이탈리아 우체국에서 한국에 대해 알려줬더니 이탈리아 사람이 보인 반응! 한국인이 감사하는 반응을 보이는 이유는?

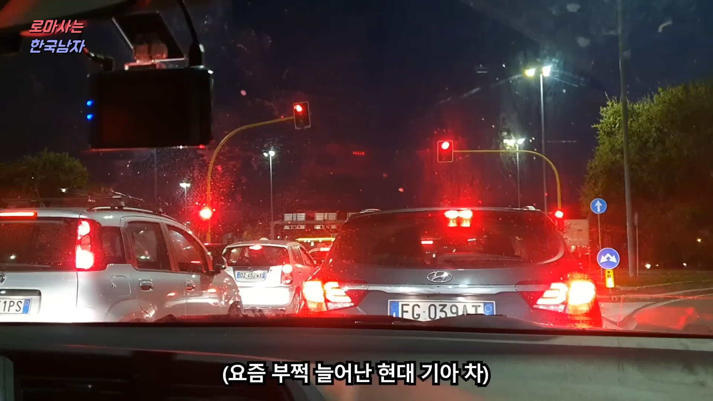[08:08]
그러니까. 현대차 있네 앞에. 그러니까 나 오늘 현대차 많이 본 것 같아. 왼쪽에 저기 앞에는 기아차도 있다 삐깐 또. 그러게. 근데 이거 아이 40이라는 게 우리나라도 있어? 우리나라는 이런 외건보다는 세단이 많죠 세단.